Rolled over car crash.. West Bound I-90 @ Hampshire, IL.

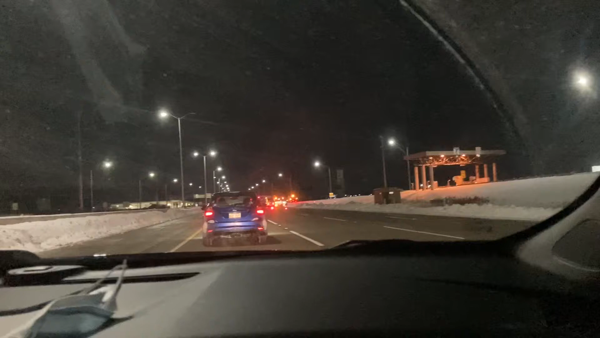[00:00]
Yeah, we're approaching to an accident, but it did destroy everything today, but I'm sure they won't get up there. Why do I know there's a cop over here in the left one? Looks like someone smashed up against the wall. It's the same from the late actors movie Butch Cassidy, the Sundance Kid. It was specially built for children with serious physical and medical limitations. Look at this setting, looks like someone smashed up against the wall.
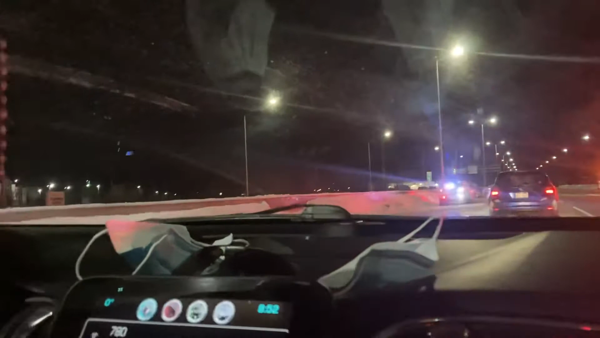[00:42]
Yeah, look at the car over here, it's flipped over, it's flipped over, it's right here, right here, I don't know, that's sick!
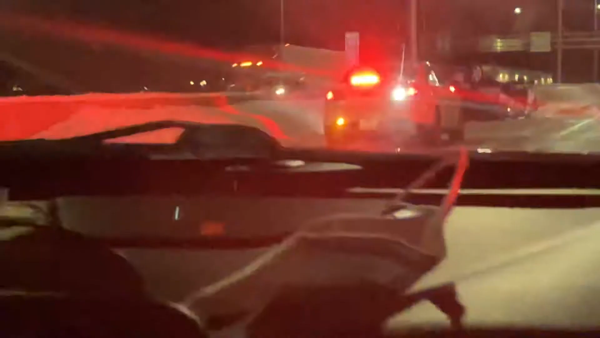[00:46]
The cops are here, I don't know, that's sick!